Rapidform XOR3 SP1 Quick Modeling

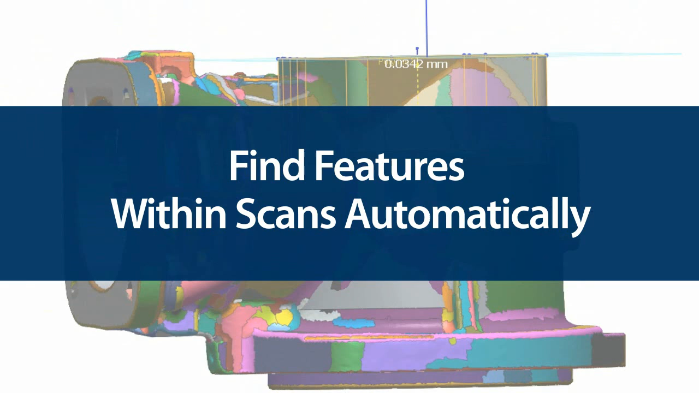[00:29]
It will define all the dimensions of a feature, generate a sketch, and extrude, revolve, loft, or sweep to make the feature with just three clicks.
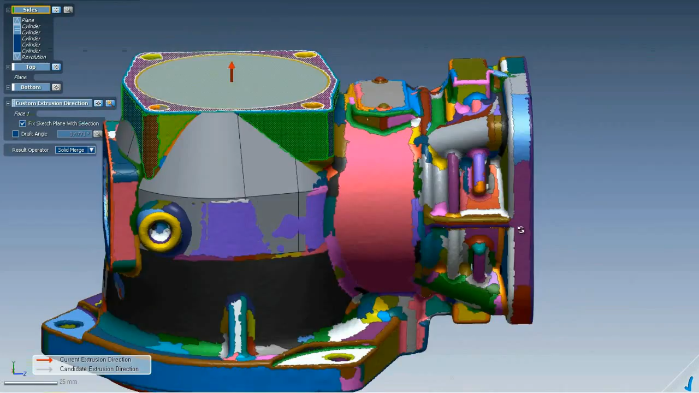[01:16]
Using that picked region, XOR figures out what type of feature we want and finds all the related regions that make up that feature. It launches the extrusion wizard and shows us what it's going to do.
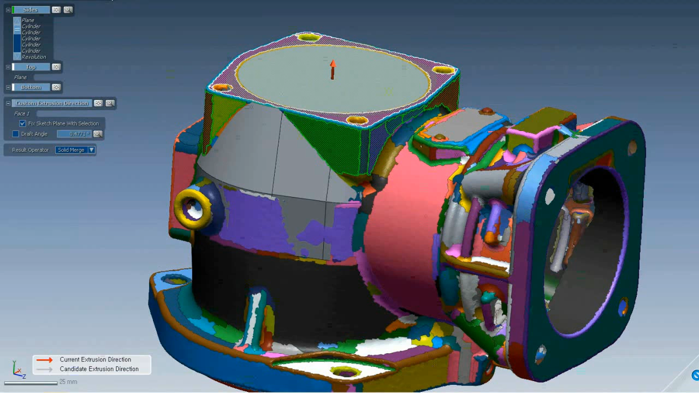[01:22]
We let it build the feature and we're done. It has generated the sketch, calculated extrusion distance and draft angle, and done all the work for us.
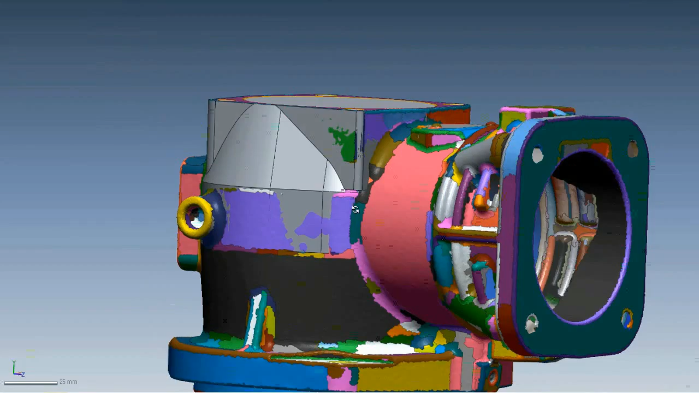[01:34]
Let's see it work on this flange.
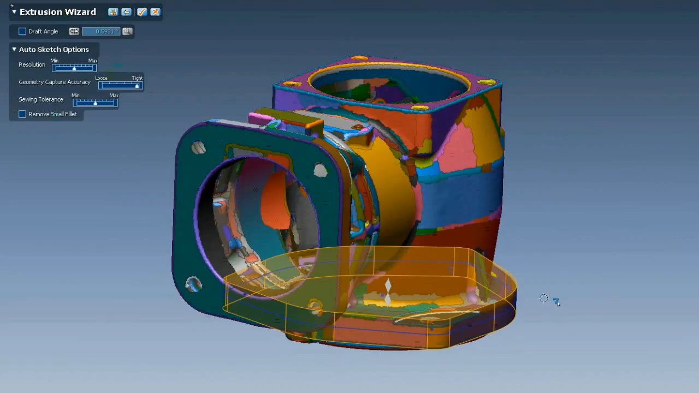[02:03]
Quick Modeling works on other feature types, too.